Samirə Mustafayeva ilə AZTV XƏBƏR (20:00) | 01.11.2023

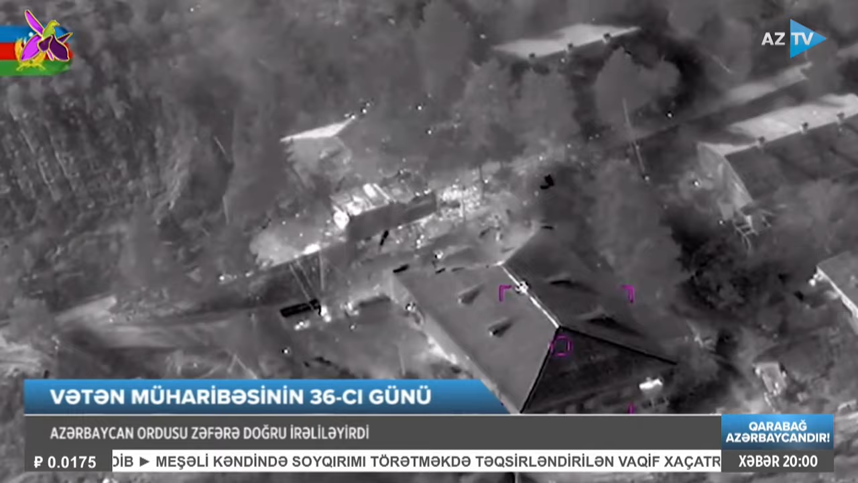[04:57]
Azərbaycan ordusu Ermənistan silahlı qüvvələrinin döyüş sürsatı yüklənmiş hərbi yük maşınlarını da partdaftı.